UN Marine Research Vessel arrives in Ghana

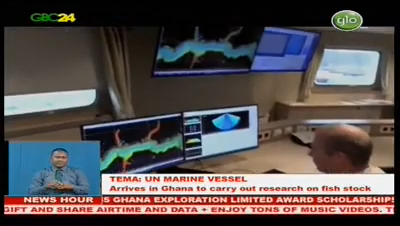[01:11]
Fritjof Nansen houses seven different laboratories packed with high-tech gadgetry which includes new generation acoustic gear for biomass assessment and ocean floor mapping,